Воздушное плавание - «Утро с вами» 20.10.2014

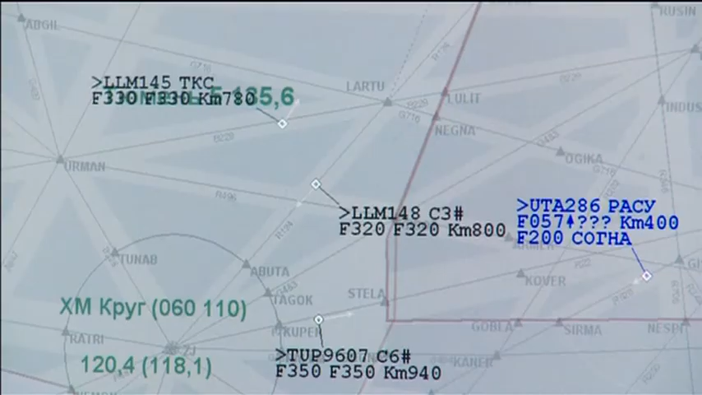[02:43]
За этими маленькими точками на экране скрываются сотни человеческих жизней.